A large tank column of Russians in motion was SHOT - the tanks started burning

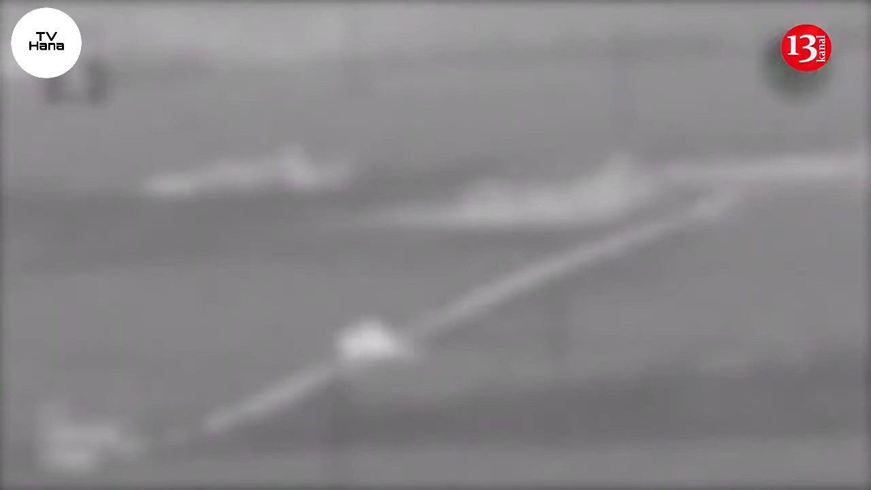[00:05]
UQRAİNA SİLAHLI QÜVVƏLƏRİ Ukrayna Silahlı Qüvvələri işxalçı Rus ordusunun tank və digər döyüş texnikalarından ibarət kolonunu artilleri rezərbəsi ilə məhv edib.